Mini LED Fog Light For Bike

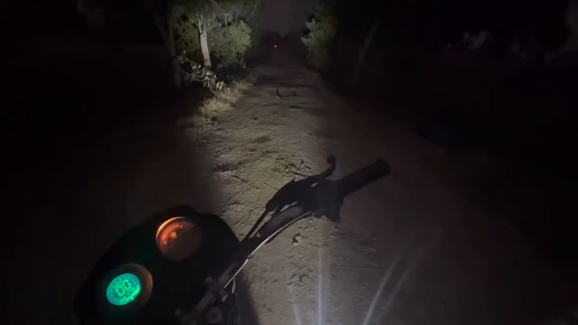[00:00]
तो गैस अभी देखते हैं मैं main road पे आ गया हूं और लाइट देखो गाइस सि这 ऑलो और यह यह भी दंद है और